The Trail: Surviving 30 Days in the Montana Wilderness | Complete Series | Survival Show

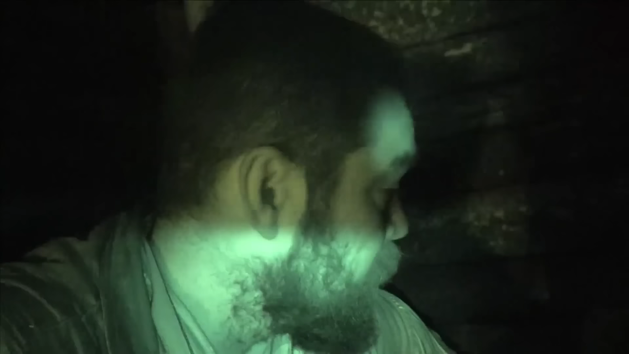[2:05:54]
Well, everybody, my first night with a roof in my little snug cabin. It's already pretty chilly, but I'm gonna climb in my sleeping bag, dream of killing big game tomorrow. I'm hungry, tired. I desperately need a big meal. I desperately need like an entire elk backstrap or an entire bear backstrap.